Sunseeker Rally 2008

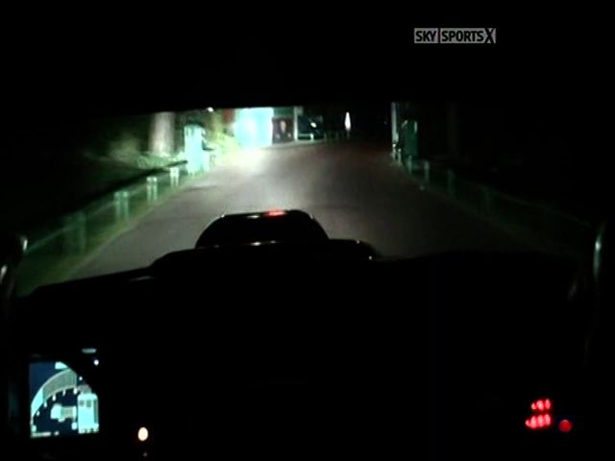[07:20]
Julian with this 10-year-old Subaru Impreza WRC has moved out of Group N. See how narrow it is there. Now on to the Prom.